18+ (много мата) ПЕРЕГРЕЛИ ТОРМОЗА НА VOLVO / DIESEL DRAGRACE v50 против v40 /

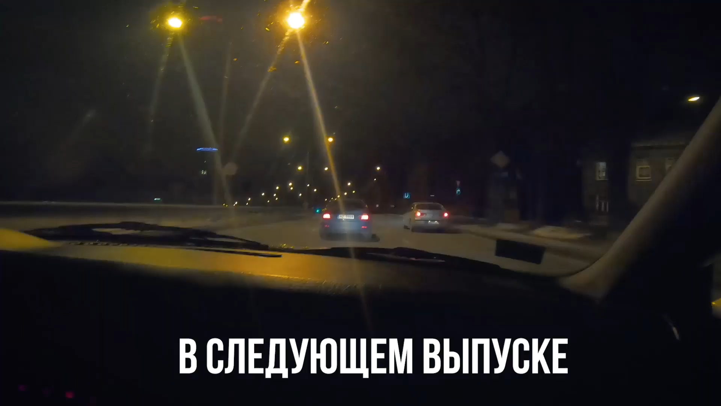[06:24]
Вы понимаете, что мы всю улицу оккупировали? Ну, нормально, для 150 едет.